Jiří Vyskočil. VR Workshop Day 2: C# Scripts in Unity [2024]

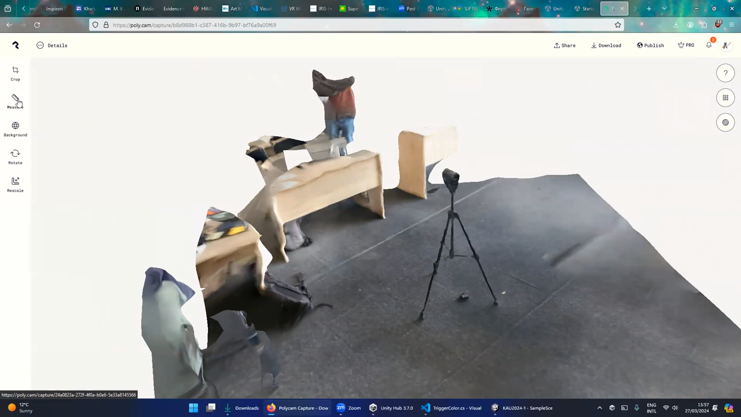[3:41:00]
you have this crop and rotate tool. You can also do it on the phone, but it's
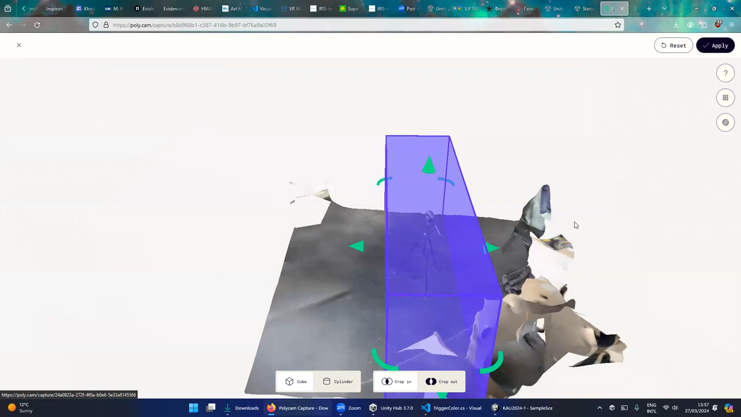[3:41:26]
You crop out the parts you don't want.
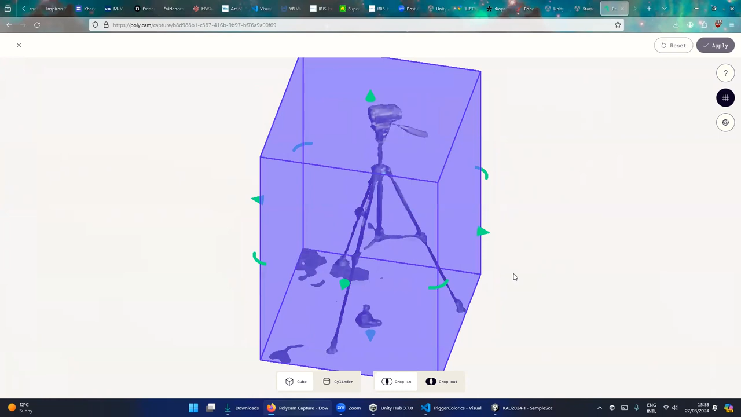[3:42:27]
but if you just want to do it quickly, you can also use negative crop.
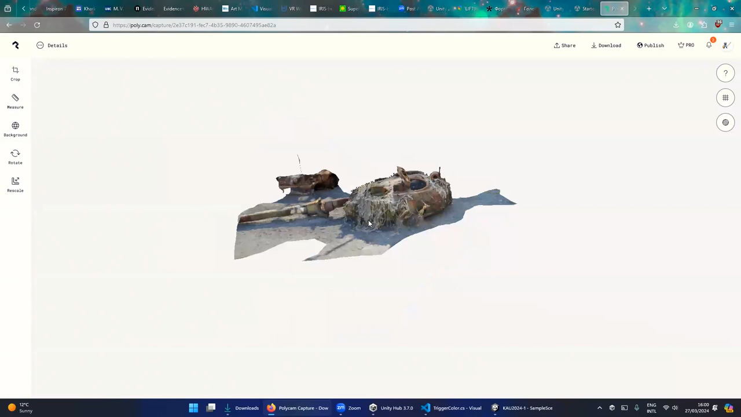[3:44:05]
So yeah, you can do outside stuff like this.
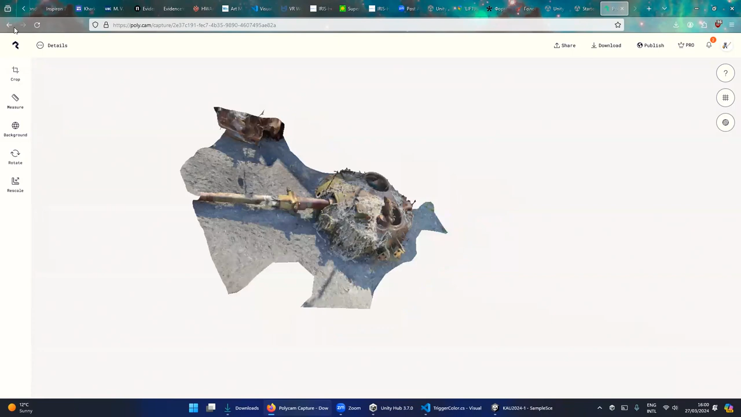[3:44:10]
It's kind of better than the camera because. Probably because it doesn't have much.
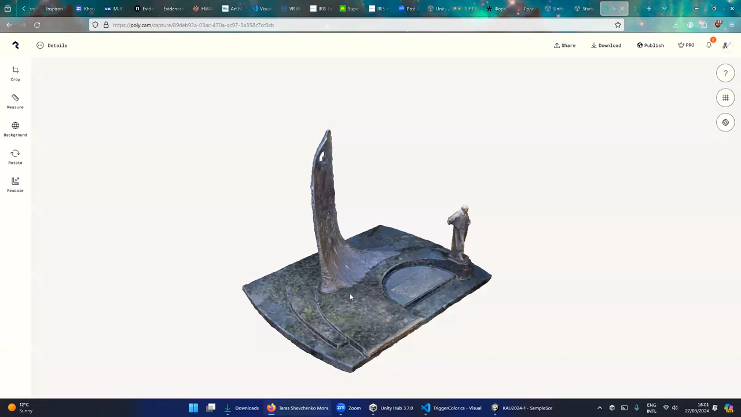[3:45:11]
but like right next to it there's a small Shevchenko monument, like the model of the big one, because of course I couldn't do that.
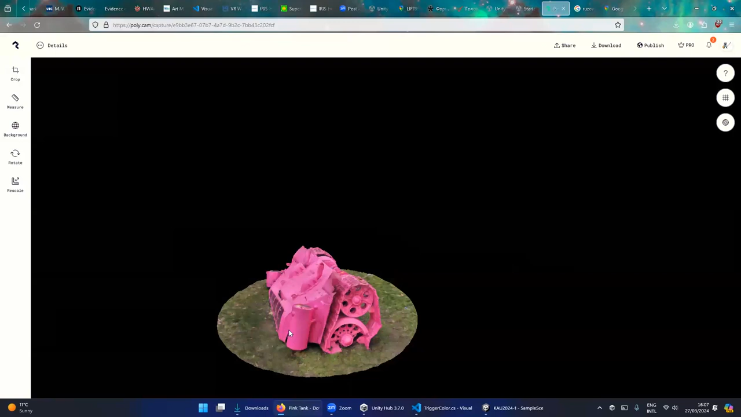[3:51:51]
So I went there and took both the scan of the pink tank and the scan of the Shevchenko statue. So here I actually wanted even to get on his head,
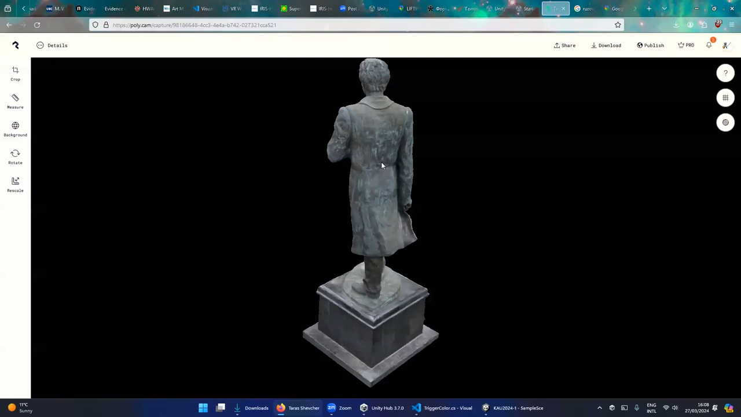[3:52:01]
so I borrowed like a selfie stick so I could reach there. It's not perfect.